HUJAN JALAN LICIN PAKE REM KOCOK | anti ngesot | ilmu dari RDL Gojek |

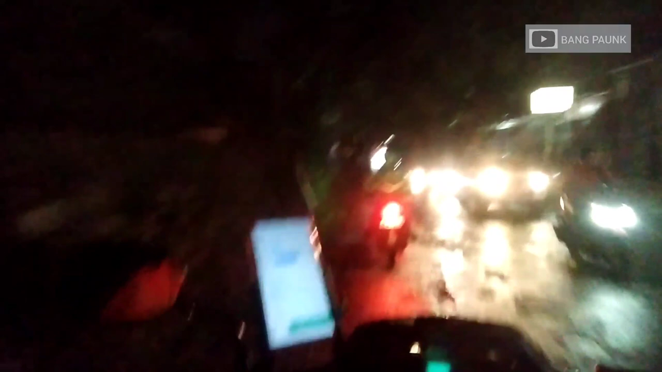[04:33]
Ini kan kalau misalnya ngelihat spion ya, ini spion ada blind spotnya.